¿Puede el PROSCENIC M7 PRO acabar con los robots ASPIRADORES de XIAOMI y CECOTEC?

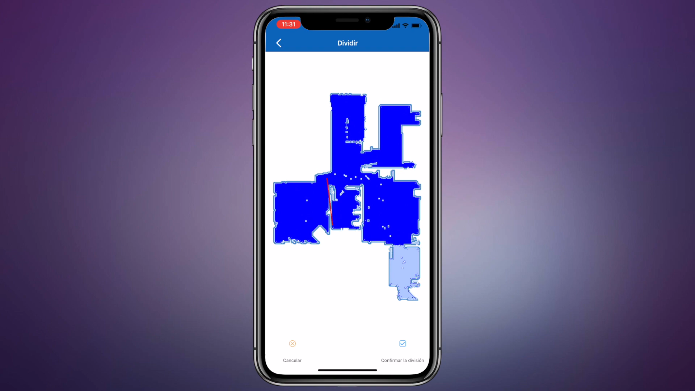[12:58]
Cosas negativas, la gestión de mapas deja un poquito que desear, no está demasiado claro la zona, incluso yo no he visto que se le puedan poner nombre a las habitaciones,
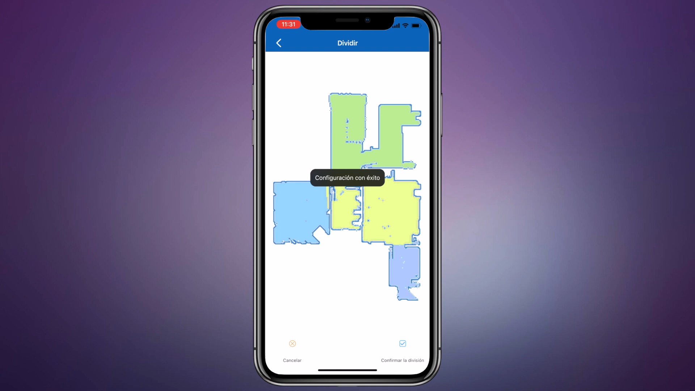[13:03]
solamente establecerla de forma visual,
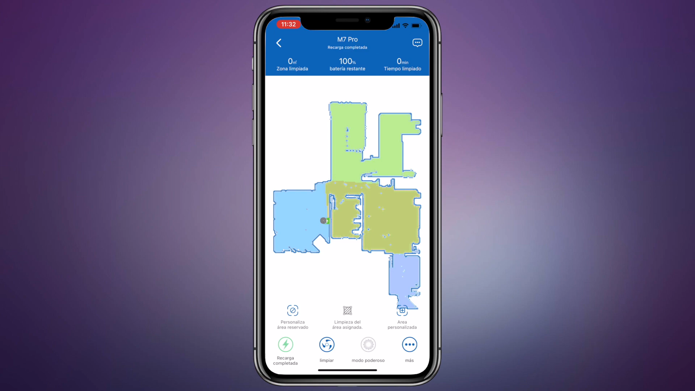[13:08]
y esto hace un poquito más tedioso y más laborioso el tema de la gestión de dichas habitaciones.